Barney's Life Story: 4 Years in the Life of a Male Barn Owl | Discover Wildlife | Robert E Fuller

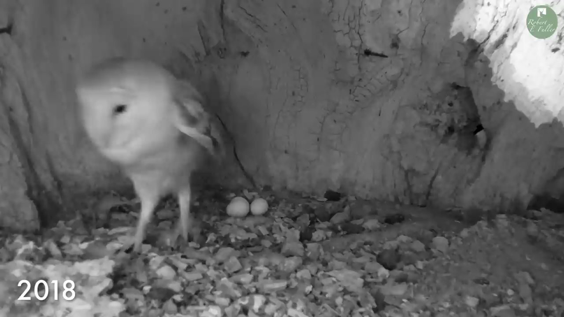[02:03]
Look at Barney here in his prime, surveying his territory.